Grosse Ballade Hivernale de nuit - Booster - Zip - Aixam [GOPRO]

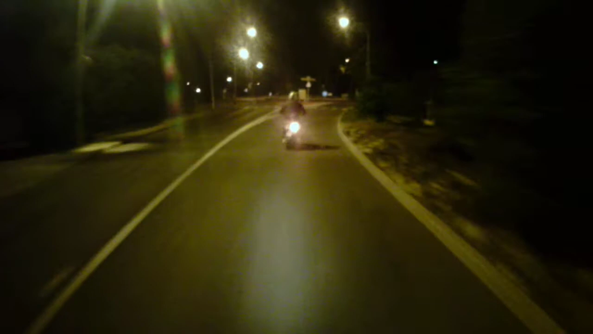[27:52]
Ah, c'est dangereux là. On a perdu Rémy ou comment ça se passe? Hein? On a perdu Rémy ou quoi?